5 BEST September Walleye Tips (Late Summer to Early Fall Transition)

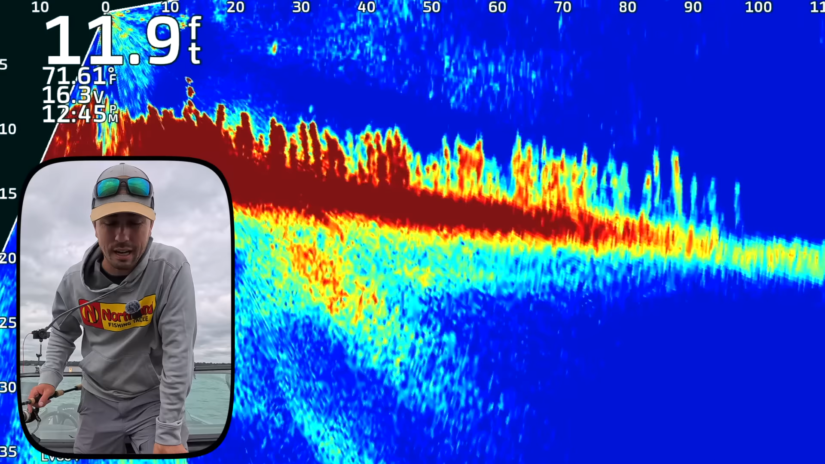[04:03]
On screen: depth 11.9 ft
but i'll show you really quick the spot that we caught this walleye on right here if you take a look at the scope here so this really does dump off but there's kind of scattered weeds throughout here these aren't very tall weeds
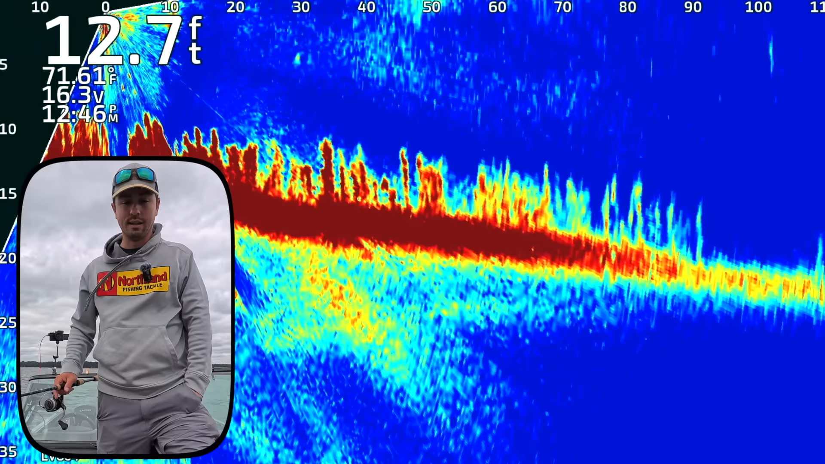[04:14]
On screen: depth 12.7 ft, water 71.61°F
but i just basically
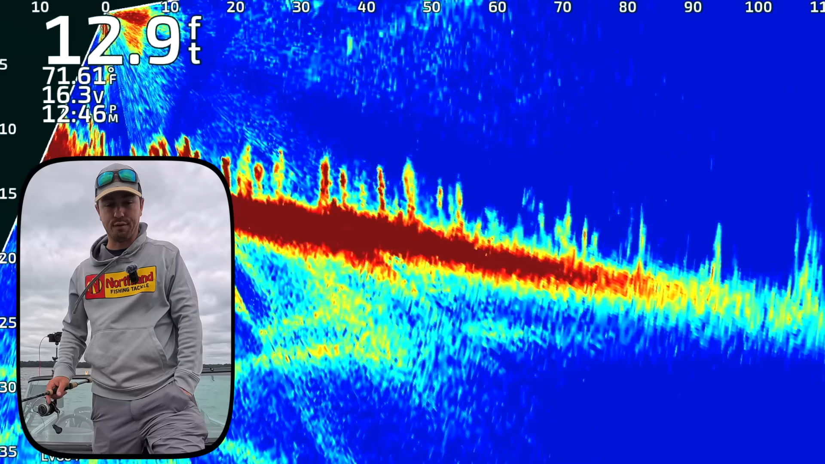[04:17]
On screen: depth 12.9 ft
found a walleye essentially right well pretty much right where this guy is right
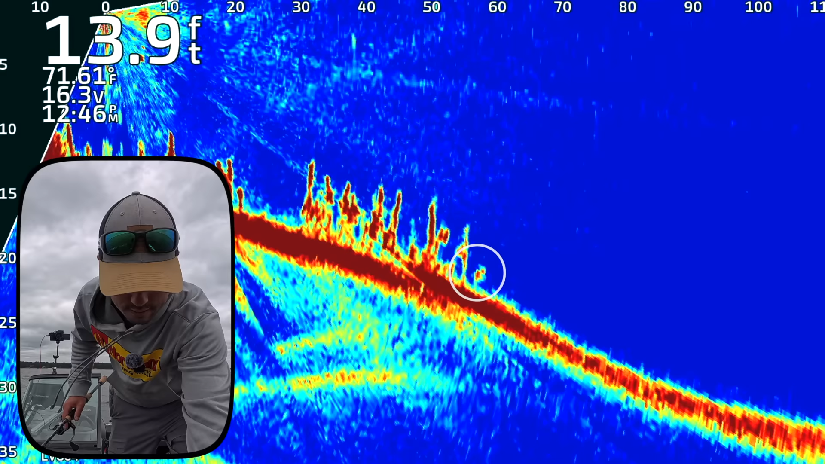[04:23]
On screen: depth 13.9 ft
right there do you see that little mark right on the edge there
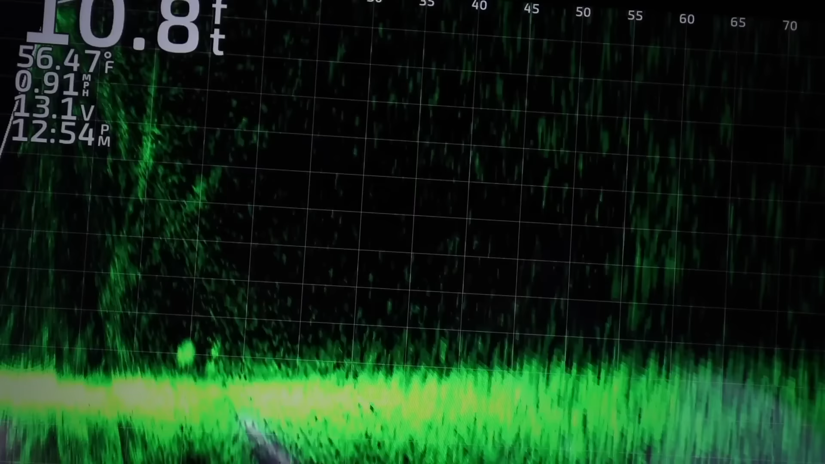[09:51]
On screen: water 56.47°F, speed 0.91 mph
started moving in we're seeing these balls come in here and um they're yeah we switched to minnows and two minnows in a row now and they're really getting i think today
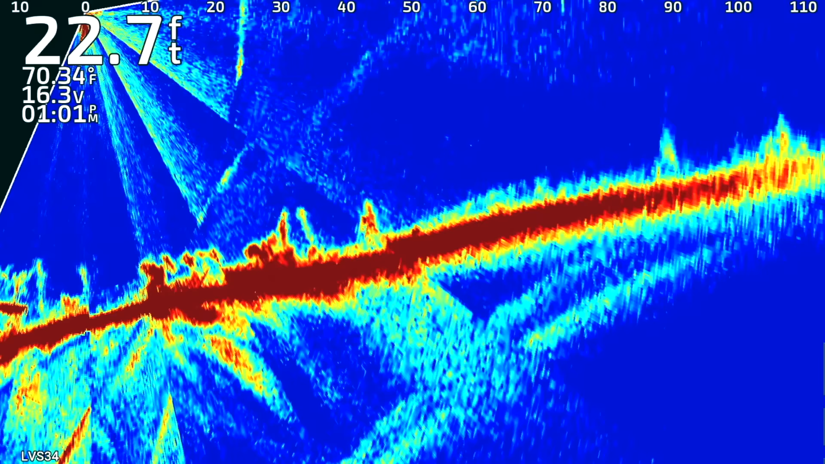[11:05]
On screen: depth 22.7 ft, water 70.34°F
so that is a really good sign uh looking for bait fish this time of year especially when you're fishing deep um and uh i was like oh this is probably going to be a good area just based on how much bait fish i'm seeing um so looked around saw a few marks and caught that one absolutely gorgeous fish and uh the
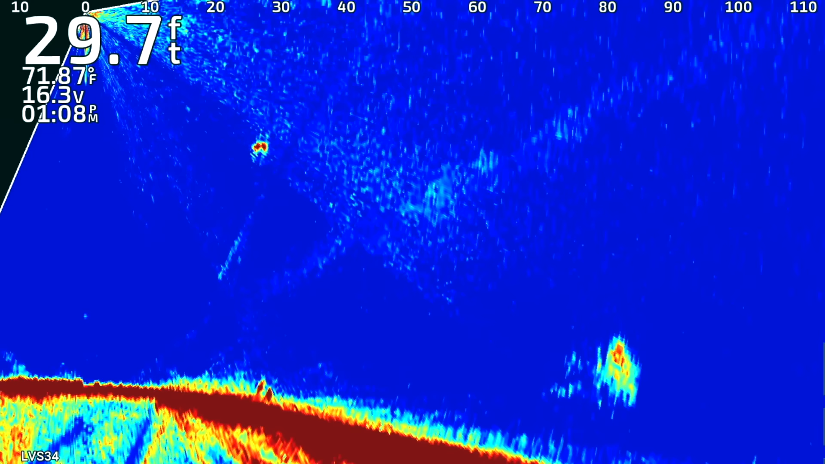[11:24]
On screen: depth 29.7 ft, water 71.87°F
one thing i noticed about that fish right away is it looked like an absolute blimp on the live scope so don't be afraid to make adjustments um whether